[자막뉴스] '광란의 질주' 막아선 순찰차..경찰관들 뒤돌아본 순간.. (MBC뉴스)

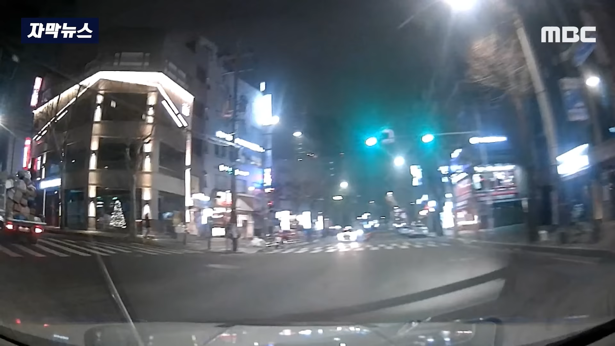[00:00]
정차 중인 택시 뒤편으로 SUV 차량 한 대가 중앙선을 넘어 질주를 시작합니다.
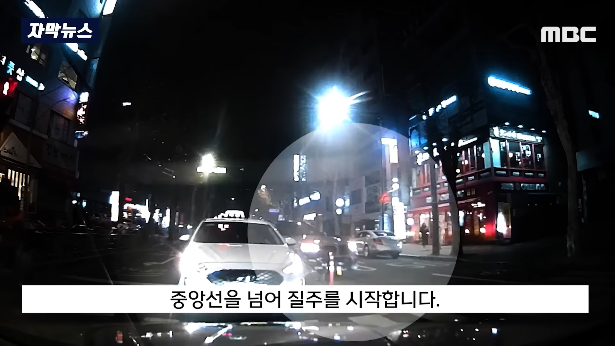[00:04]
음주운전 의심 신고를 받고 출동한 순찰차가 경광등을 울리며 따라가자 중앙선을 넘나들며 달아납니다. 순찰차가 추월해 차량 앞을 막아서지만 뒤편을 들이받고는 그대로 도망칩니다.